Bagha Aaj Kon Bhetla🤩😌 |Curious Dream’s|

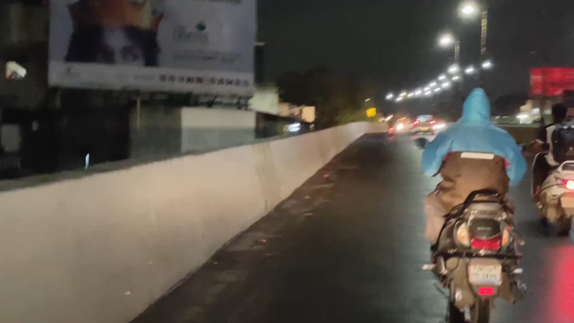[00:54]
हा कर्वेनगरचा ब्रिज आहे, इकडे कमिन्स कॉलेज आहे। मी हिला सांगत होतो सगळं की मी इकडे कसं कसं काय काय कुठे
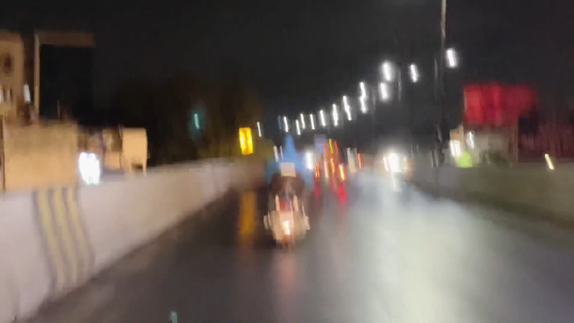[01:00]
कुठे ट्युशनला होतो किंवा माझी कॉलेज लाईफ कशी होती, इकडे सगळी तिला दाखवत होतो। तर तिला आश्चर्य वाटतं की असं कसं केलं काय नाही, पण मजा येते एकदम,
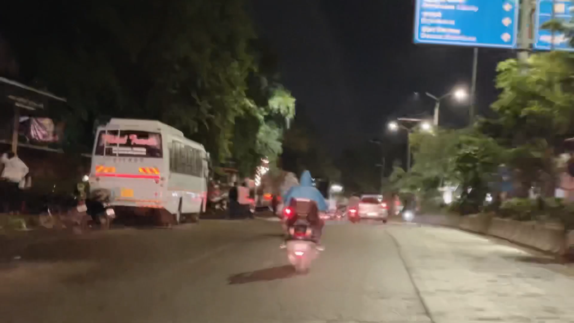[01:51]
आत्ता वाजलेत 9:20 आणि अजून तर ट्रॅफिक थोडी कमी झाली आहे,
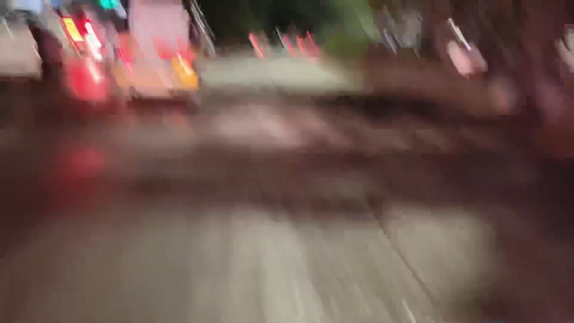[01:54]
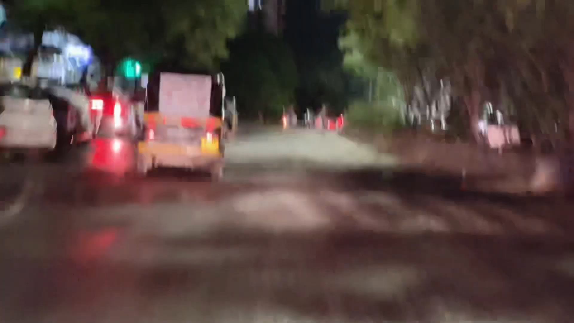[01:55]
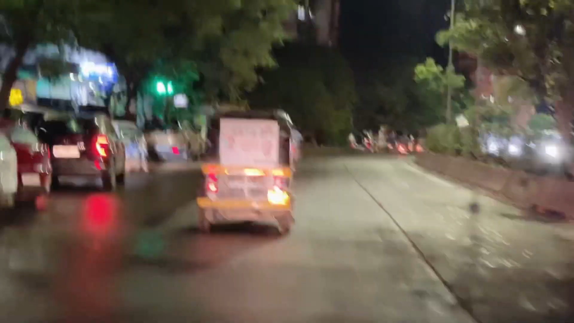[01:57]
आता फक्त जे लोक आहेत फिरत आहेत वगैरे यांच्यात सगळी ट्रॅफिक राहिली आहे,
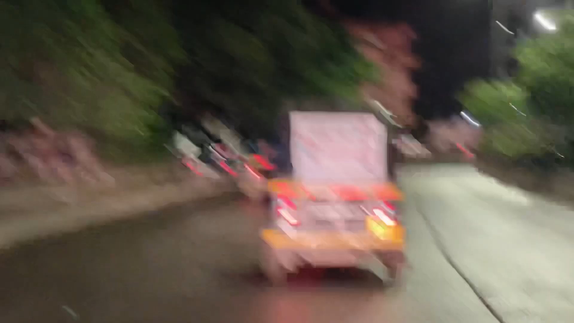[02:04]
पण ठीक आहे आता बघू हिला एकदा सोडतो तिकडे आणि मी जाईल घरी पुढे, बघू मग पुढे काय प्लॅन करता येईल।